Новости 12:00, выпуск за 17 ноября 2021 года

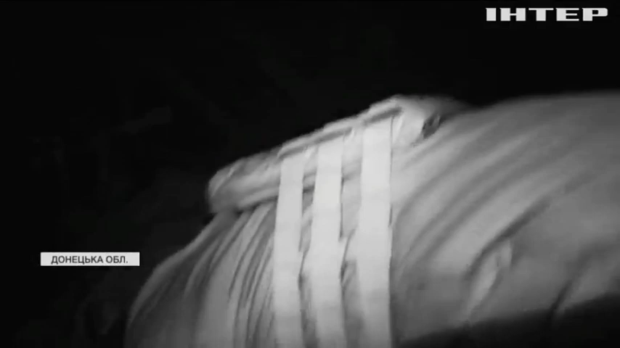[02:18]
Бійці в окопах орієнтуються на слух.
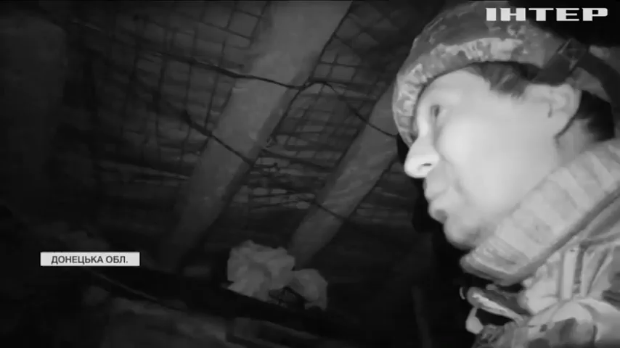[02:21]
Увагу привертають найменші звуки, які для нас пролітають повз вуха.